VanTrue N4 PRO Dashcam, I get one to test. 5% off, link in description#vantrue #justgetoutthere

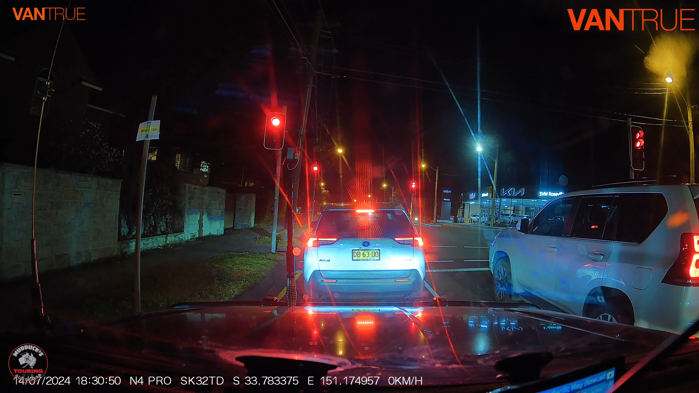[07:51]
well this is what the front camera looks like of a night now it's not raining or anything obviously but I think that's really good vision the reflection of my GPS is just from poor camera placement but I think that looks really good it shows up everything
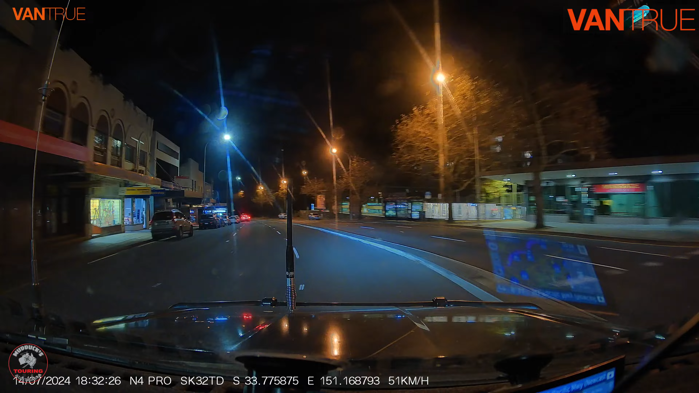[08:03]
pretty well we'll show you some shots of the infrared looking inside now